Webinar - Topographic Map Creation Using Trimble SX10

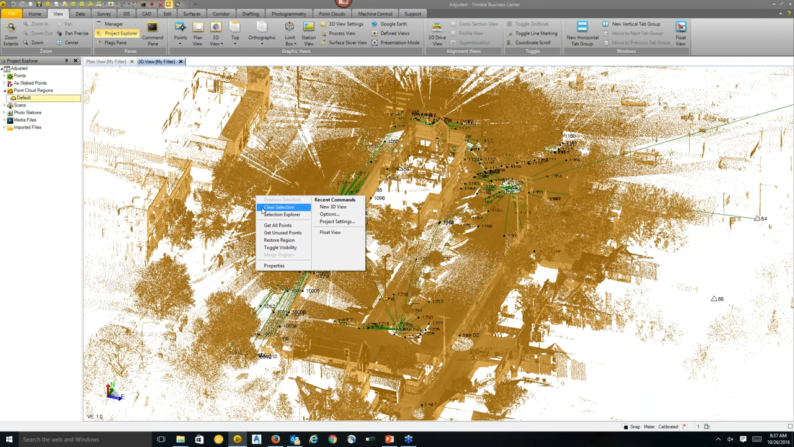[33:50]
So we're looking at close to 30 million points in this point cloud. So one of the cool and really slick new features that we have in TBC is an auto classification tool. So under the point cloud tab, we have this classify regions. So with this command, what we do is we extract four point cloud types, I guess, feature types. I think they're based under the LAS classification system. So we have the ground, buildings, poles and sides, and high vegetation.
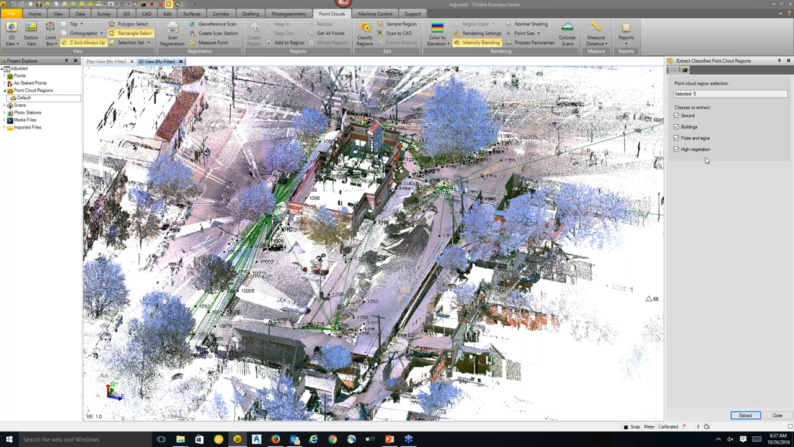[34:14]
So it's a pretty simple command. You select the region you want to extract from and then press extract. And depending on the size of your point cloud, how many points you have, this can take anywhere from one minute to five minutes. So in this case, you can see at the bottom, there's a loading bar here. So while it's doing that, we'll talk a little bit more about this. We also have an extract ground command here up at the top.
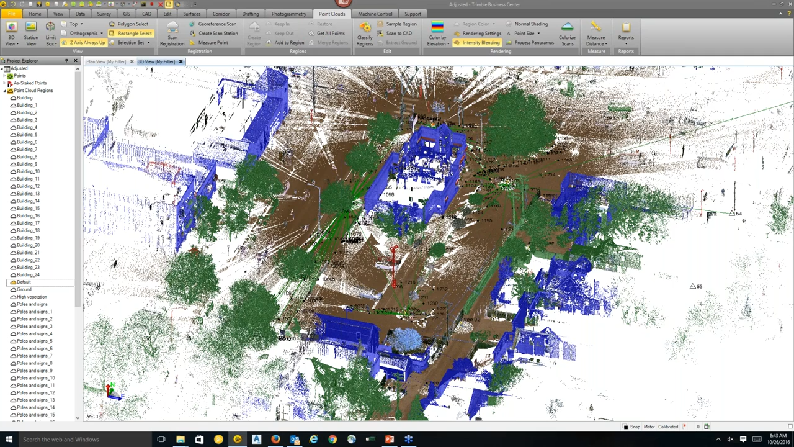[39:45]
And you see that it colored the region in specific colors. So the vegetation is in green. I'm just going to bring up the filter manager and turn off the total station observations to clear up our point clouds a bit here.
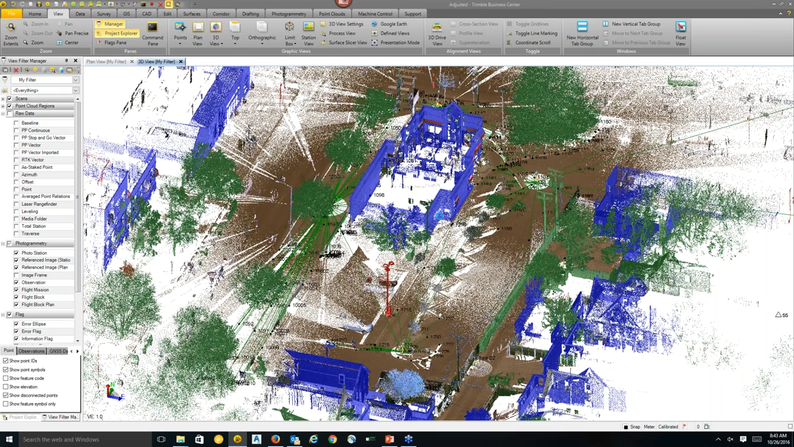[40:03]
John is asking how long did it took us to perform these scans with the SX10.
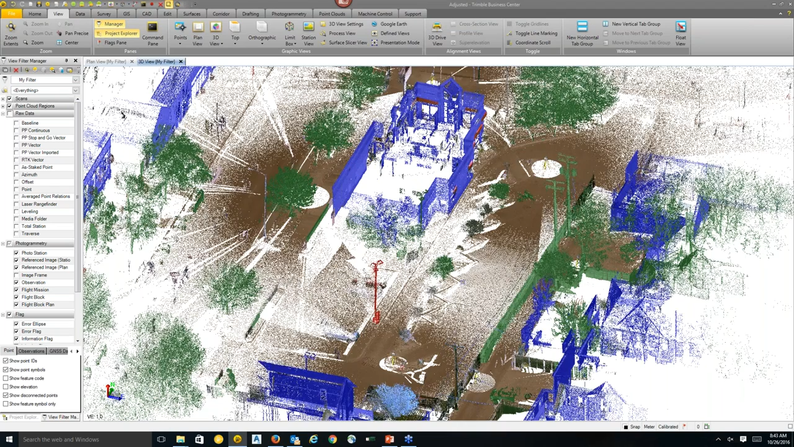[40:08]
So the SX10 takes 12 minutes to create.
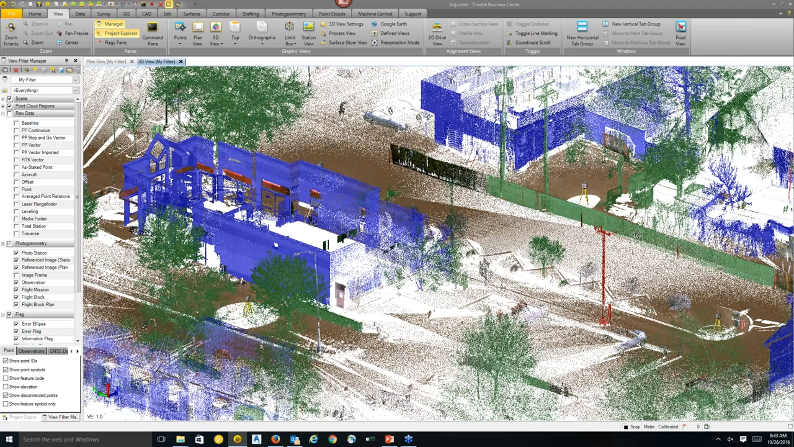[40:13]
So these were the course panoramas. So just a quick panorama.
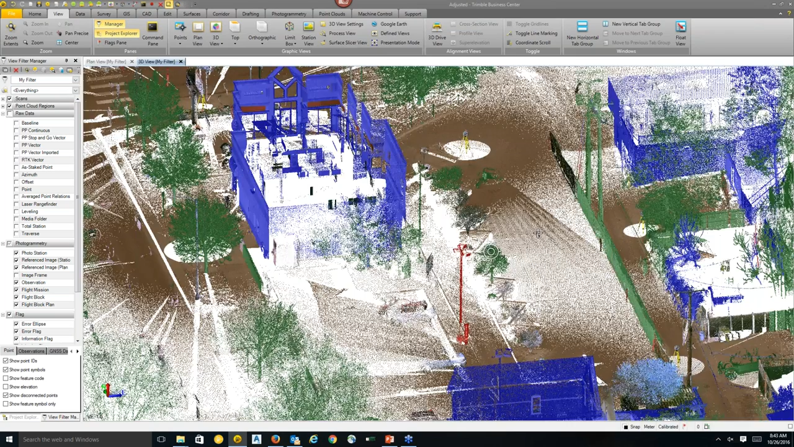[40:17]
So 12 minutes for a quick panorama that has, I think, about 7 million scans in a full dome scan. 12 minutes, I think, for the scan and two and a half minutes for images.
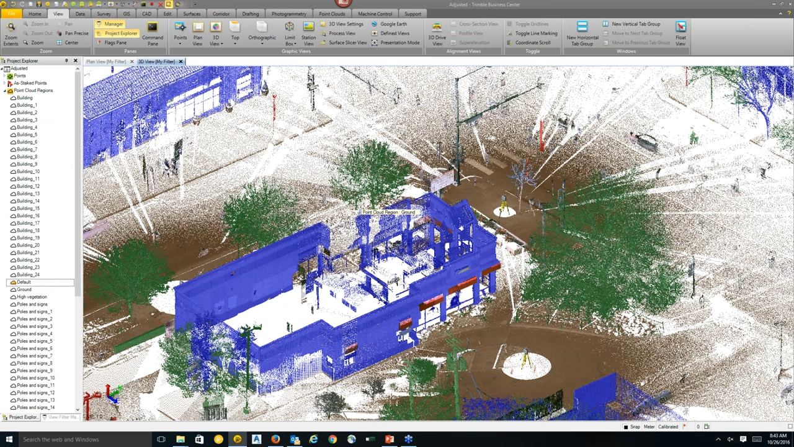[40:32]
So about 15 minutes per station. So it took us about half a day on this site to collect scans. But we also took a lot of total station observations as Riley is going to show later. So quickly to go over the classification. So you can see in the Project Explorer it's created 24 different building regions.
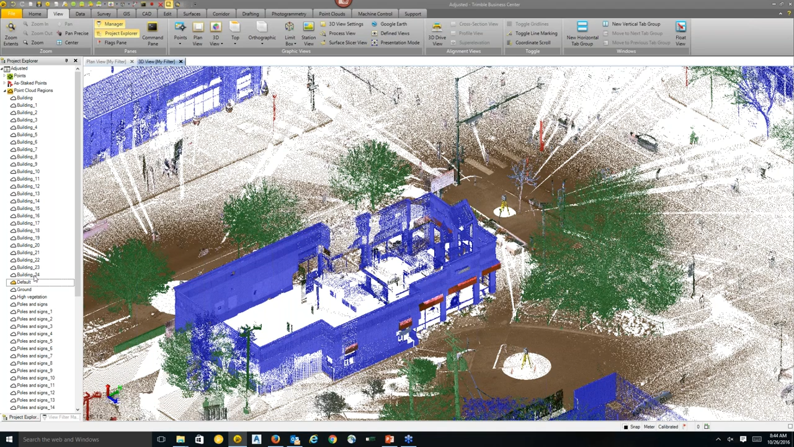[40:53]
And this is due to the algorithm picking up several
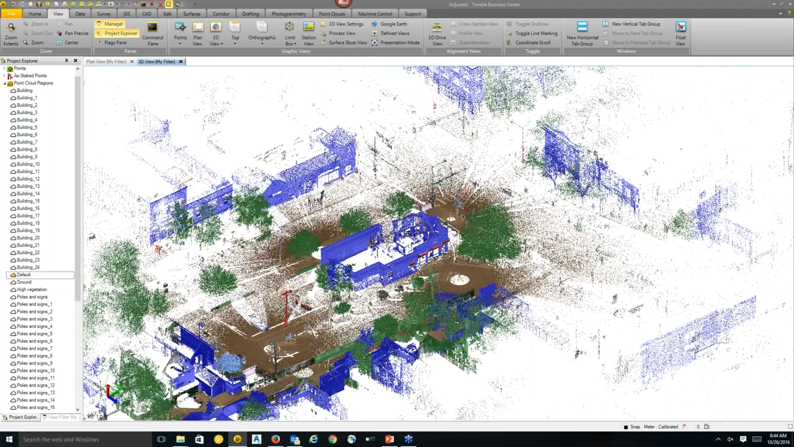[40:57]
buildings and what it thinks is a building and where it determines to be separate.
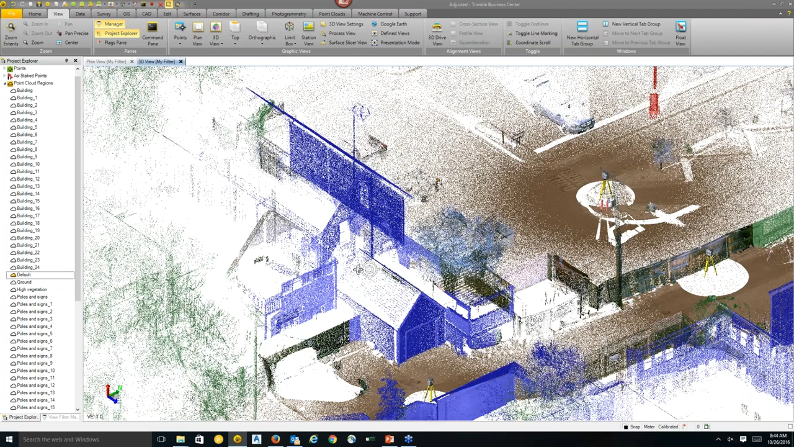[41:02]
So you can see the front of this building was picked up but the top was not.
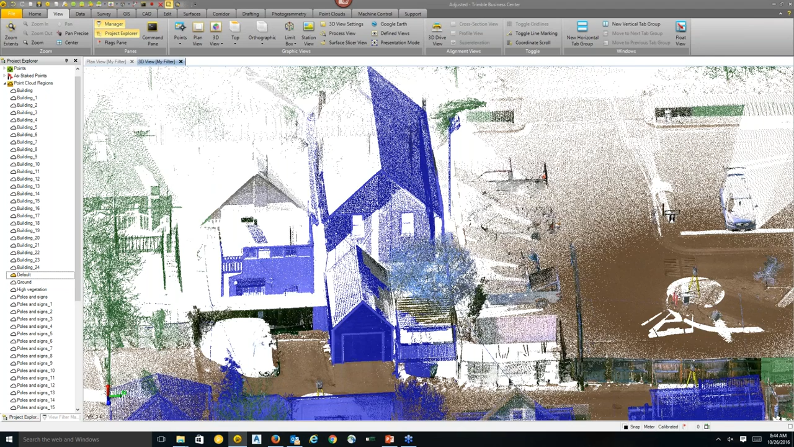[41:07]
And this is due to the point cloud density once again.
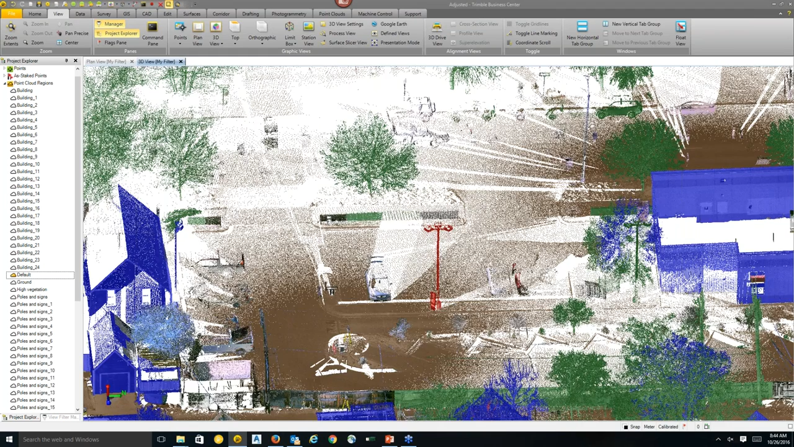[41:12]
So the more density or the higher density you have, the better classification results you get. And you can see there's some trees as well. You can change these colors by just selecting the region. Right-clicking and going to the properties and changing the color here, the region color. But right now this is how TVC automatically colors the building vegetation, poles, signs, and ground regions. The ground will be in brown. The buildings blue.
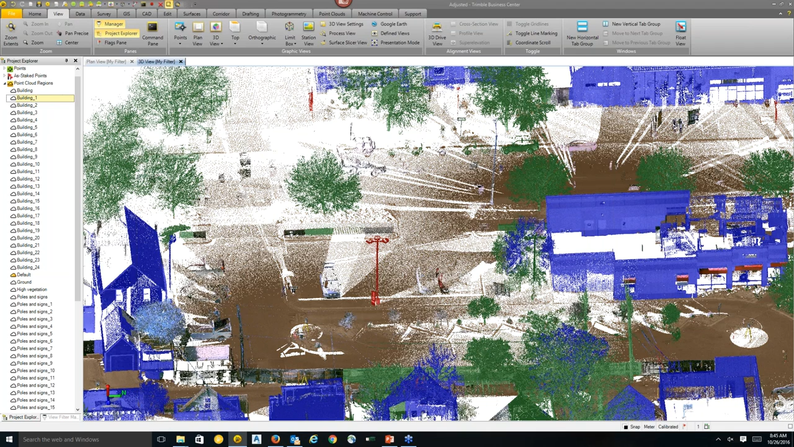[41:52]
Poles and signs in red. And vegetation in green. If I want to merge these, so let's say I want all my buildings on one layer or I want to separate this building here, which is actually the structure of the site that is that we're looking at for this survey. And when you see that building 12, I want to merge everything else onto a different buildings region. So I can select those. I'll select all the rest of these buildings here. So you're just holding control down. Holding control button and clicking on each region.
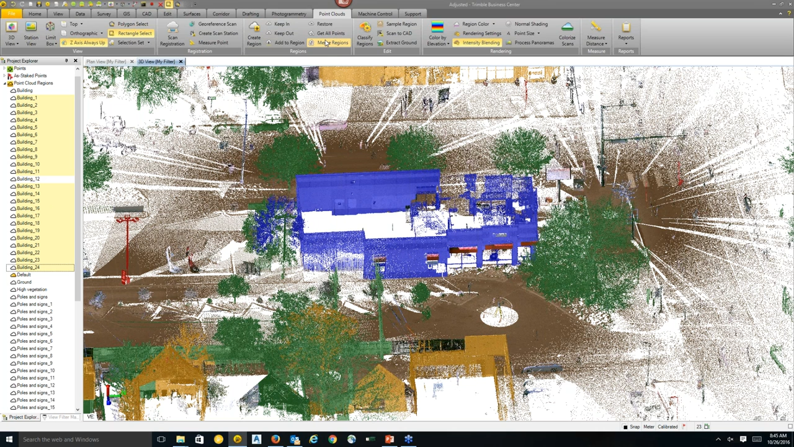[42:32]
And then I can go up here under the regions group and select merge regions. And what this will do is it will just combine all of these regions into one region. And it just helps more with the organization. And I can give it a name. I'll just call it buildings or maybe other buildings. Okay. And you see here, as the regions get merged, they'll slowly disappear from the Project Explorer. And then once they're all gone, there'll be a other buildings region. And I notice here, Riley, that it's colored a part of the tree as a building.
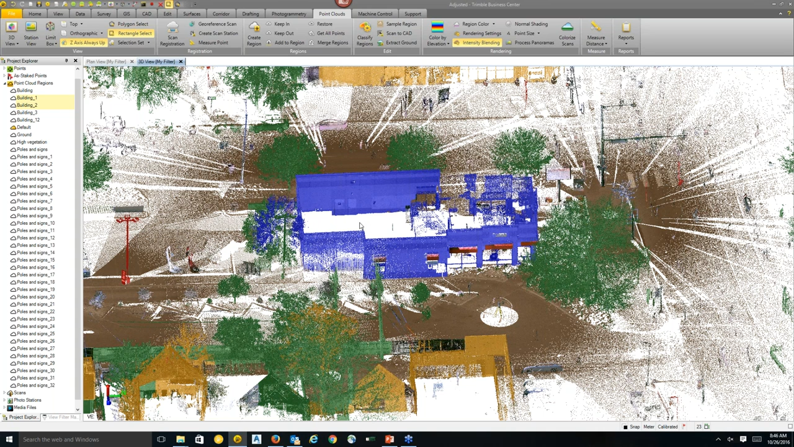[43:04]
Yeah, right here. Can you show us how to, maybe on another example, how to clean that up? Yeah.
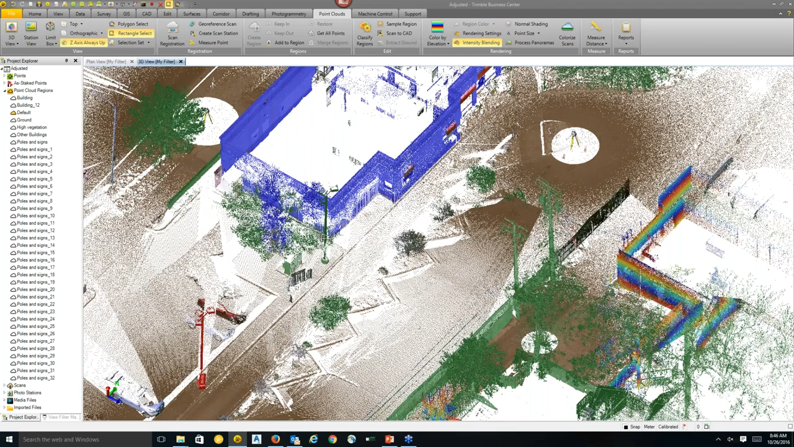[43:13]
So if I want to work on this building here, maybe I want to draw the outline or determine the height. What I can do is go to the view filter manager.
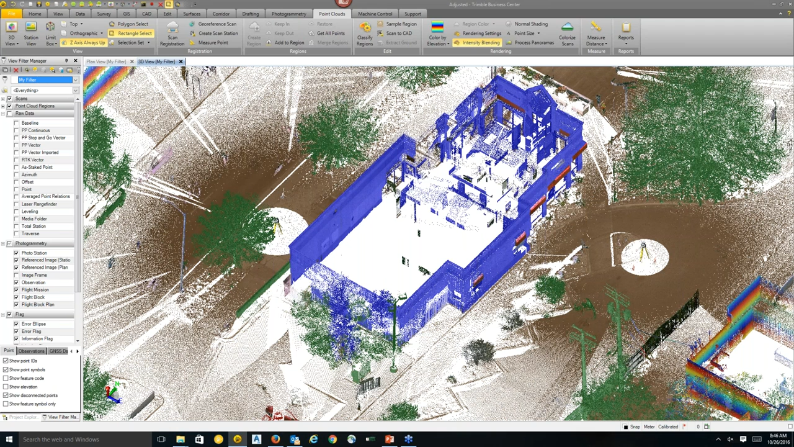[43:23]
And in the point cloud regions tab, I know that this is building 12 region. I can right click and select view only this. This will turn off all the other point cloud regions. And you can see there's still some photo stations here. Those can be turned off in the photogrammetry tab.
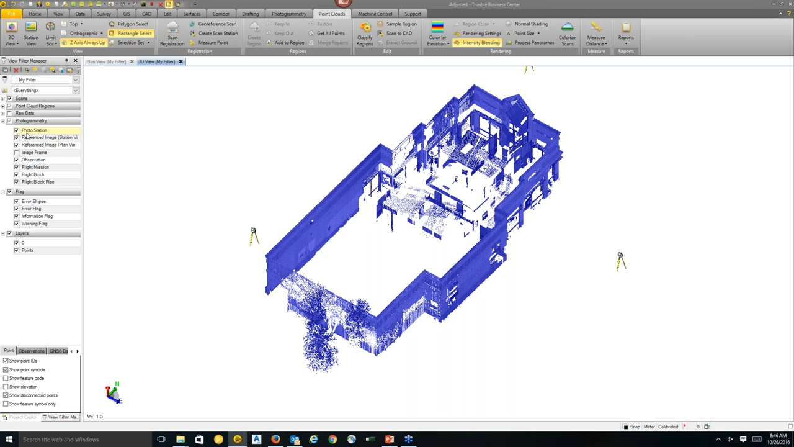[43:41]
I'll just turn off everything in that tab for now.
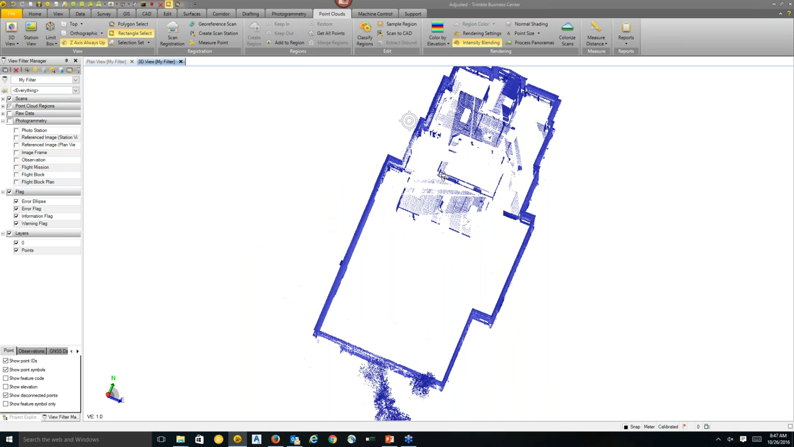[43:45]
So, yeah, as Boris mentioned, there's some trees that were picked up a part of this building.
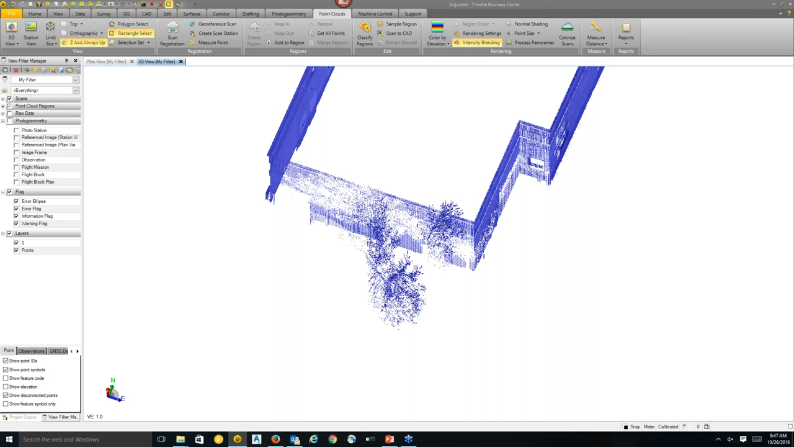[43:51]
That's just due to the close proximity to the building that was found by the algorithm. So one way to segment out this information from the building
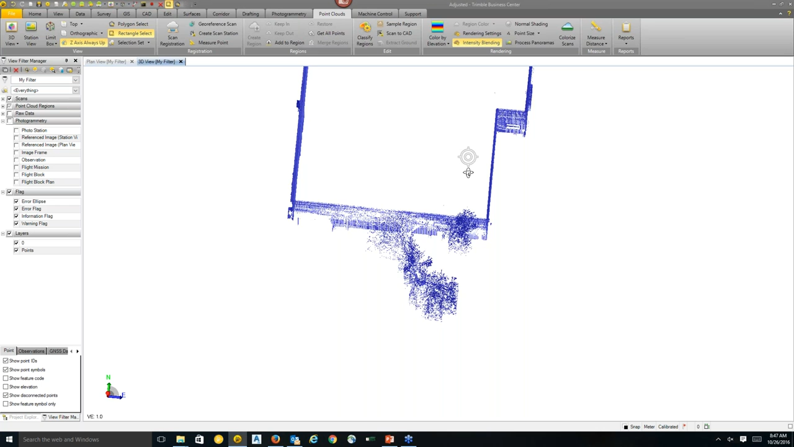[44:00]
so that we can perform some CAD tools on the building outline is using the polygon or rectangle select tools.
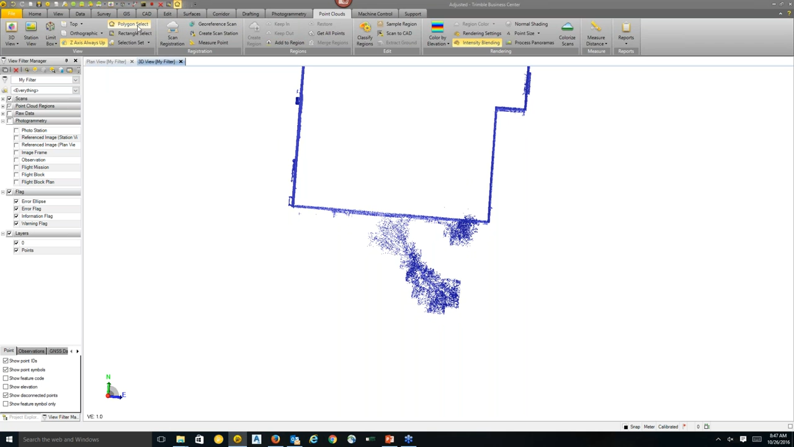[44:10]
I like the polygon because you can make a really precise selection with this tool. So what you do is click, hold, and drag. And this will start your line or your polygon, sorry. And then you can select the point cloud that you want to be removed or the parts of the point cloud you want to be removed. And then when you get to the end, just double click. And this will select that region. And there's two commands that I like using for the segmentation. Instead of creating new regions and separating in that method, we can use the keep in and keep out commands.
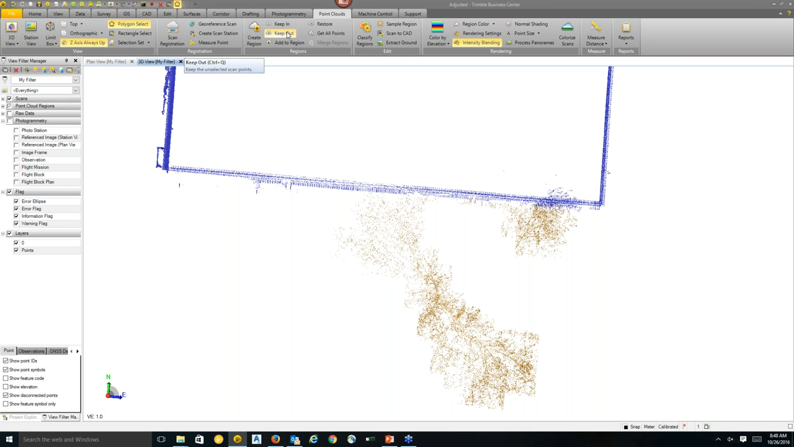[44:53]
So in this case, we're going to use the keep out because what this will do is it will remove this part, this selected part of the point cloud region from the viewing, from the plan view or the 3D view. And it will essentially hide that region. So if I select keep out, now it's gone. And I've got a pretty clear building outline. And I can start drawing on this. If you want to get that point cloud information back, you can use the get all points. And what that will do is it will regenerate and show all the hidden points that you use to keep out or keep in.
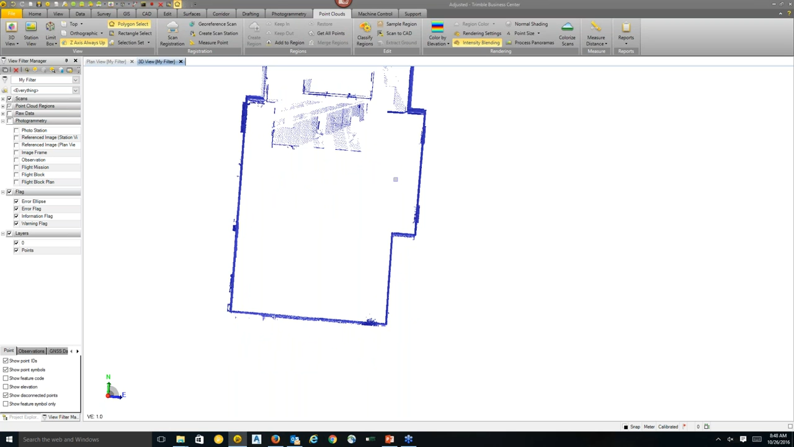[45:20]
So typically now when you've cleaned out, you would select that and maybe create a new region. Yeah. So I could select this and I could go create region right here. And I could call it, let's say, drive through. Okay. And this will create a new region. And it's colored, it looks like, in the rendering settings by elevation. And I can change that to whatever I want.
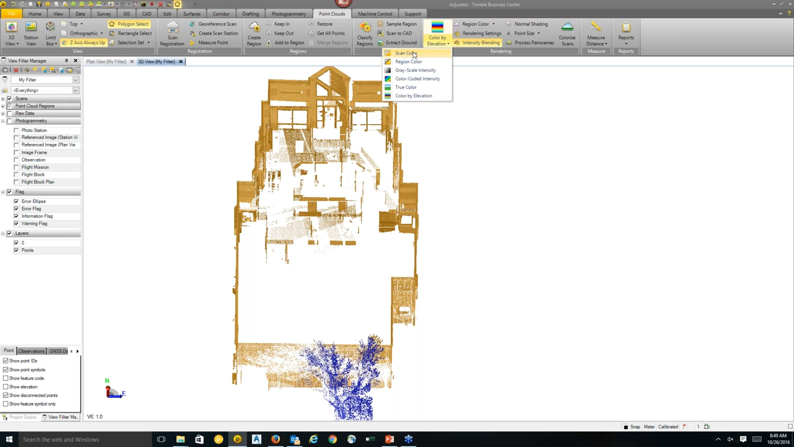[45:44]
Let's say I want to show true color so I can see what was actually colorized in the point cloud.